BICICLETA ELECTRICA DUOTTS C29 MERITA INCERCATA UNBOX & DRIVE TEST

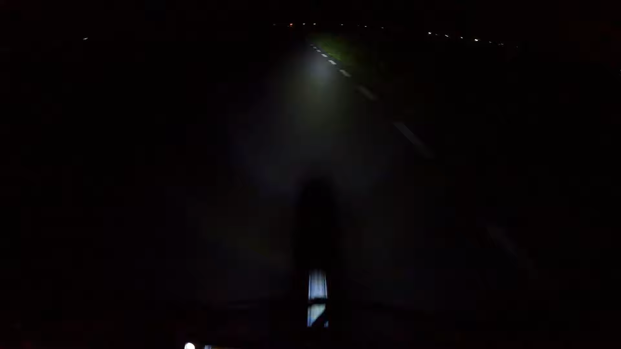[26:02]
Aici este întuneric perfect. Beznă, beznă total. Merg acum, cred că se poate observa și kilometri. Băi, să vedeți ce-i dau cârje acum.
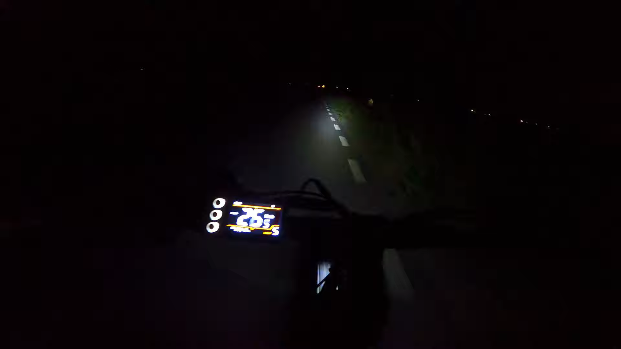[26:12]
Băi, să nu vă vine să credeți ce fuge. Oi, Moriale!
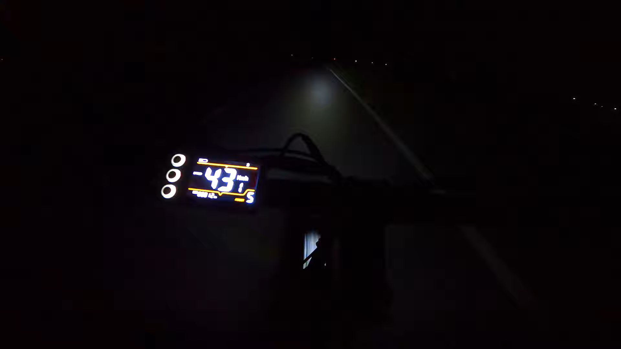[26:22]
Și nu e încărcată bateria la maxim. 44, 45, mă, ăla e. Da, ce fuge, parcă fuge mai repede decât 45. Oh my god. Aproape de 46. Se și oprește la fel de repede. Semnele se văd foarte bine datorită luminii. Și o să vă arăt imediat cum se vede.
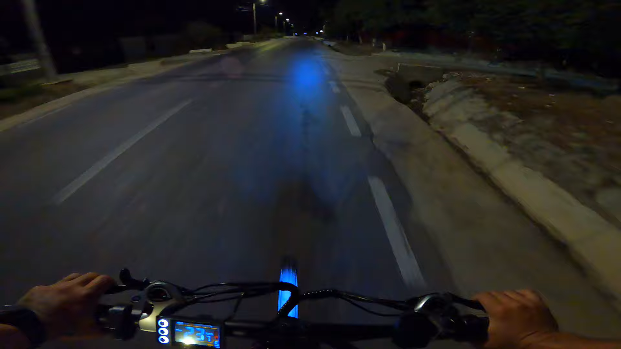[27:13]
Așa se observă perfect când mergem, uite, deci se vede cel mai bine când mergem pe timp de noapte. V-am spus că nimeni din toți cei care fac review-uri la biciclete sau fac bike vloguri nu merg pe timp de noapte cum merg eu, ca să poată observa. Băi, și cum se vede cu camera GoPro Hero 9. Eu zic că viteza asta e perfectă, de 20 de km pe oră, pedalând, ia să vedem cum pedalez. Ar trebui, știți cum, să mai dau o foaie jos.
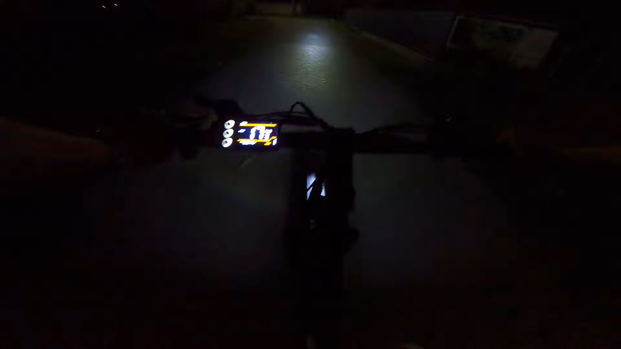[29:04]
Într-adevăr, se forțează un pic la început, dar după își revine și scade consumul bateriei. Nu eu pe acolo în față pentru că sunt mulți câini, dar la începutul localității așa se vede. Și lumina de la stâlp, adică nu știu, mi se pare superb. Și ziua, cât și noaptea să mergi cu bicicleta asta, pare un plus de la mine. Se ține bine și pe curbe. De ce trebuie?